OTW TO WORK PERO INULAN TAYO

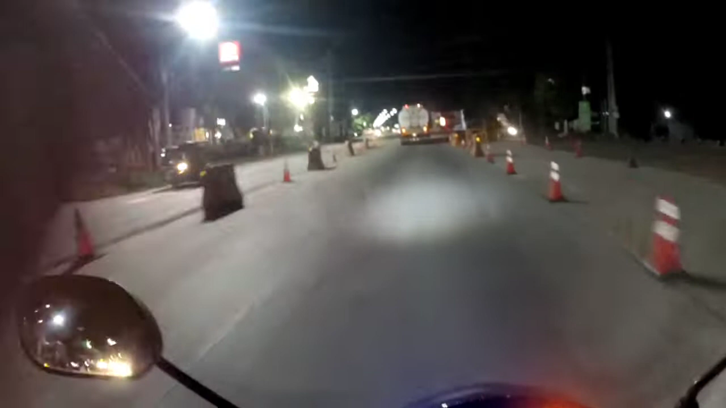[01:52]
Biyahin muna tayo at pumapatak-patak yung ulan. Balik na lang tayo mamaya kapag nandun na tayo sa may jullibee, okay?